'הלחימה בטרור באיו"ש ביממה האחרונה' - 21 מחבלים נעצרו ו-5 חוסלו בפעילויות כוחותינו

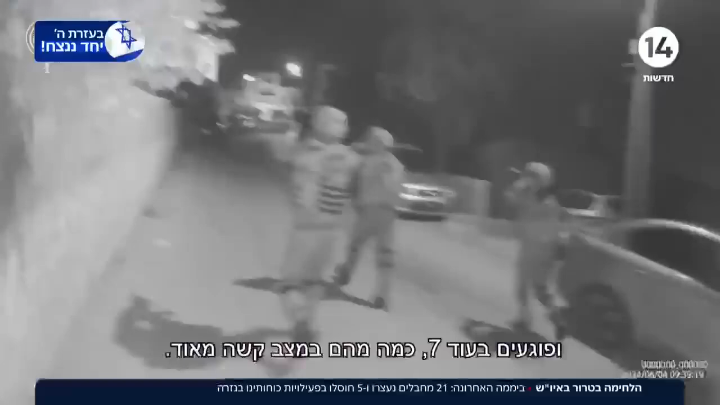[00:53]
בהם מפקד אגדוד במחנה ופוגעים בעוד שבעה, כמה מהם במצב קשה מאוד. אין נפגעים לכוחותיים.